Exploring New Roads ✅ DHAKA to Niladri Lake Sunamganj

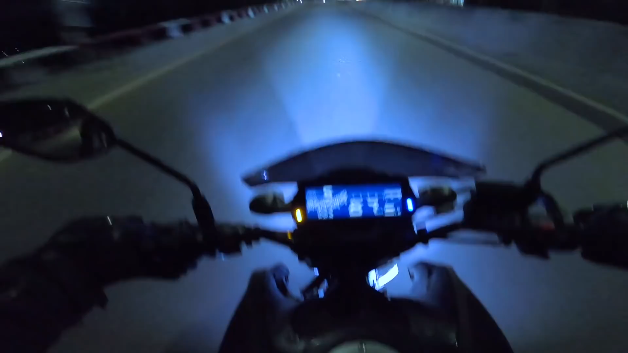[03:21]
মানে আমাদের ফাইনাল ডেস্টিনেশনটা হচ্ছে নীলাদ্রি লেক, বাট রুট প্ল্যানটা একটু ভিন্ন।
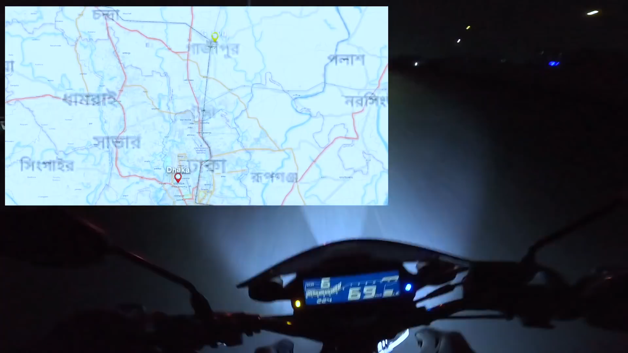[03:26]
আমাদের রুট প্ল্যানটি হচ্ছে আমরা ঢাকা থেকে ফার্স্টে গাজীপুর যাব, গাজীপুর থেকে ময়মনসিং থেকে
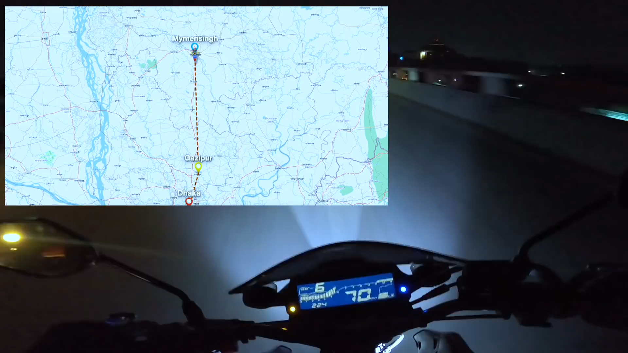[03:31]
নেত্রকোনা সদর থেকে কামলাকান্দা নামে একটা গ্রামের ভিতর দিয়ে আমরা পাঁচগাঁও চলে যাব,
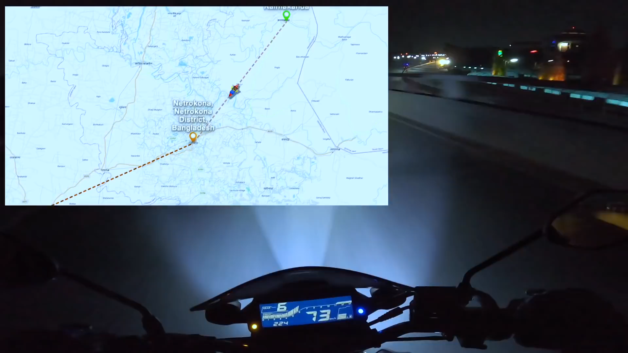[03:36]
যেটা হচ্ছে ইন্ডিয়ার গা ঘেঁষে আমরা নীলাদ্রি লেক পর্যন্ত চলে যাব, যেটা হচ্ছে টেকের ঘাটে অবস্থিত।
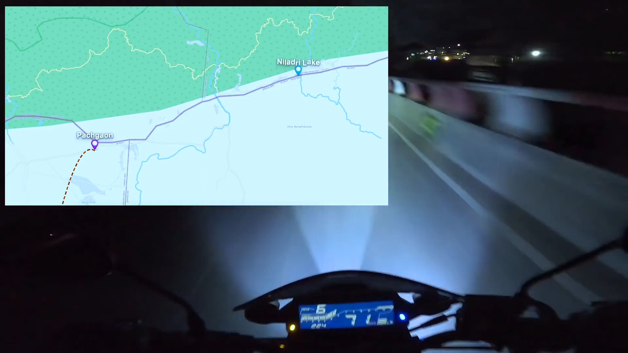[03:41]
আর এই মুহূর্তে ঢাকা থেকে বেরিয়ে যাচ্ছি, মানে উত্তরা রোডে উঠতেছি।
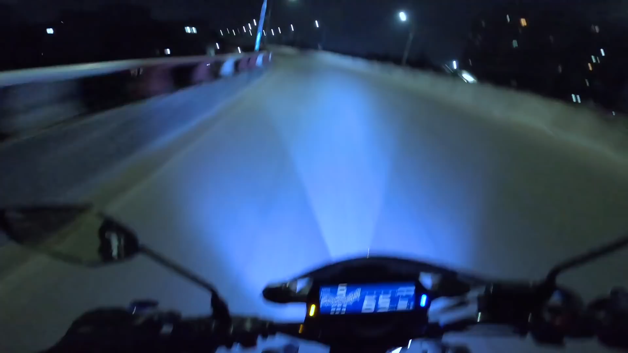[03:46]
যাই হোক, তো ট্যুরটা যেখান থেকে স্টার্ট করলাম সেখান থেকে একটু যাই, তারপরে আবার রোডে ব্যাক করতেছি।